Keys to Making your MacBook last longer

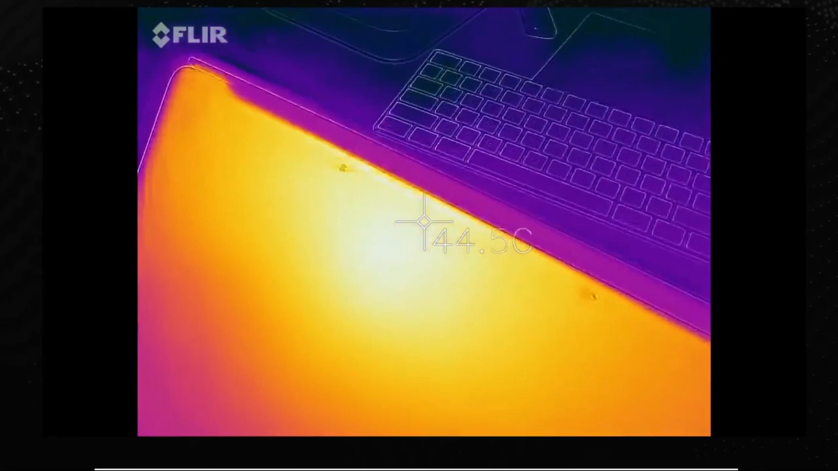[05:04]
On screen: spot 44.5°C
As I've demonstrated previously, most of the heat dissipates into the top center half of the chassis and doesn't heat up the battery too much.